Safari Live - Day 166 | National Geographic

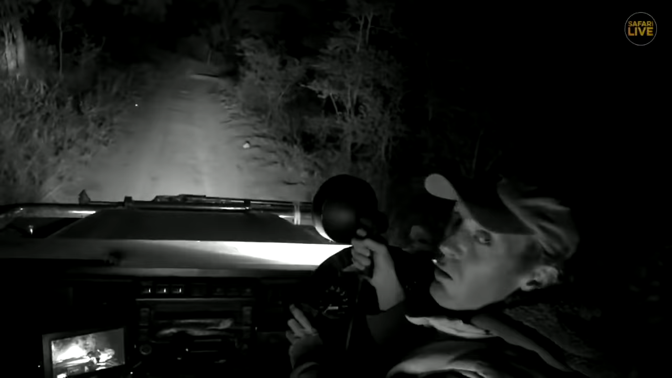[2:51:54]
Well, you can tell me if you know of a place better than the Sagi Sands to do that. And, well, I'll definitely listen. Now, Punisher, you're asking, you know, around the numbers of animals and over a period of time.
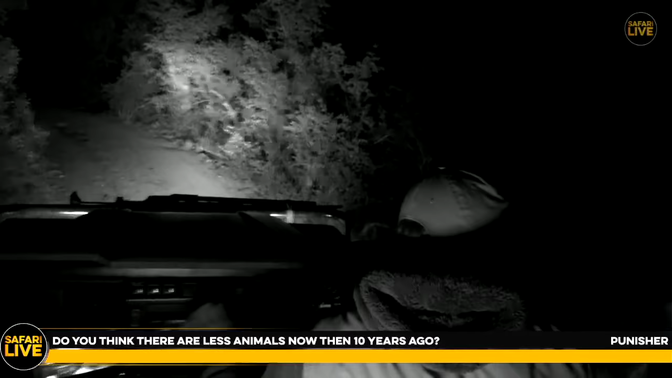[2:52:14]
What is that? Is that just a daycare?
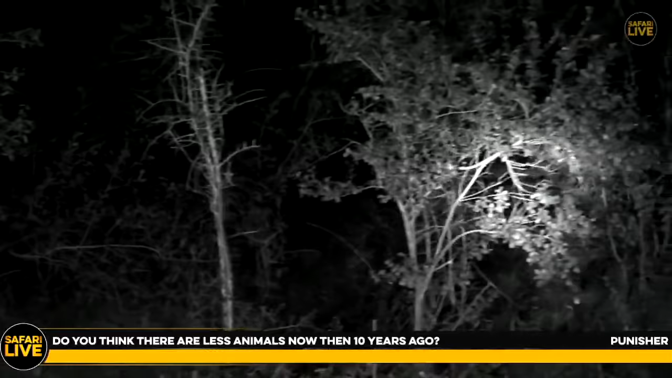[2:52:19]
I think it's a Stienboki. Yep, it's a Stienboki.
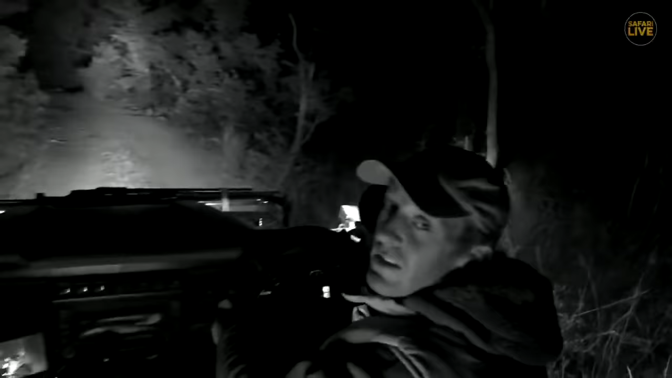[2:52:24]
We don't want to bother him because he's a night, a daytime animal. And if we shine the light on him and just disturb him there, then he might change his habits for no good reason. So, Punisher, I think, you know, there might be more or less animals than there were 10 years ago, but there's always a fluctuation in accordance with the resources and the weather and climate of the particular period. And I'm just trying to think back 10 years ago.
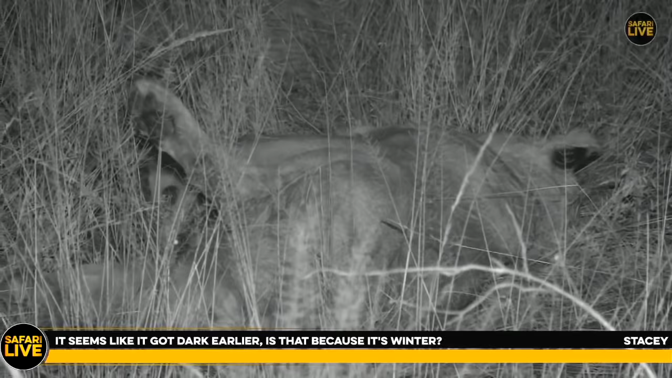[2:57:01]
Yes, because it's winter. And this will go on this month of June and the whole of July until we come to August, we come to summer. And we said just earlier than normal, because it is winter. If you go to East Africa, we still got enough light at the moment. Six o'clock is a lot of light. And I would guess it would be out on a game drive, we'd not be using IR. You're right, Stacey, it's just because it's winter.